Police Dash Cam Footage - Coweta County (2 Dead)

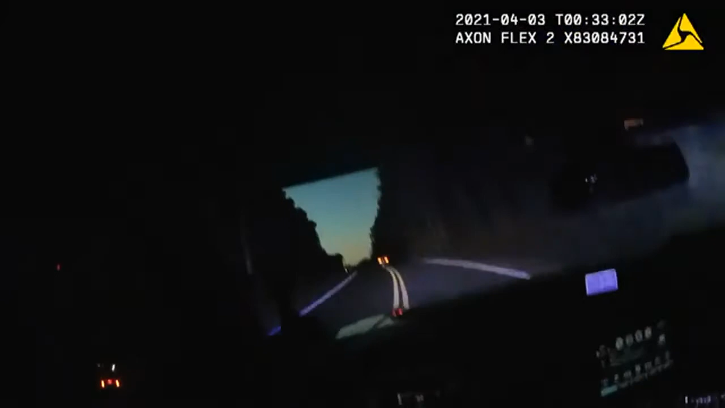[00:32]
155, 10-38. Go ahead. We're in northbound, Collinsworth. We're going to be 1080. Dark color passenger car. 55, I got the radio. That was 55. 55, Collinsworth coming up on Spring Lake, speed zero, 70.
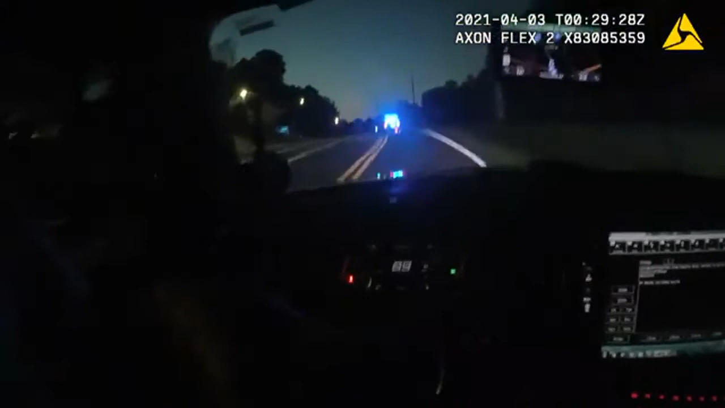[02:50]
55, I got the radio. 9-164 is out with 55. Collinsworth coming up on Spring Lake, speed zero, 70. Passing vehicles in the other lane. Going ahead on to the other traffic. Go ahead. Go ahead.